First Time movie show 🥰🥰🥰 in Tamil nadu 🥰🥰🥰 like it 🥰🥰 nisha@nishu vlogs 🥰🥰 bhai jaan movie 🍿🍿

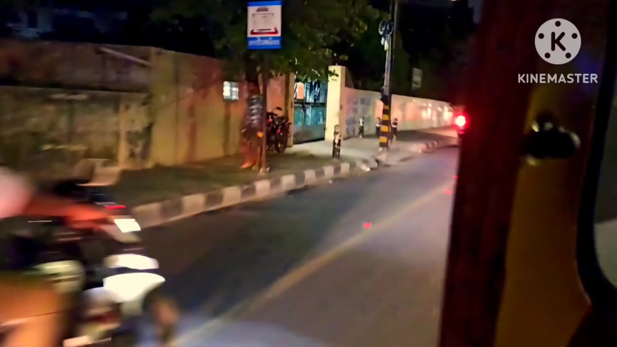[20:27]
तो फाइनली हम लोग रेलवे स्टेशन की ओर जा रहे हैं गाइस, देख सकते हैं अब रात्रि का बेला आ चुका है,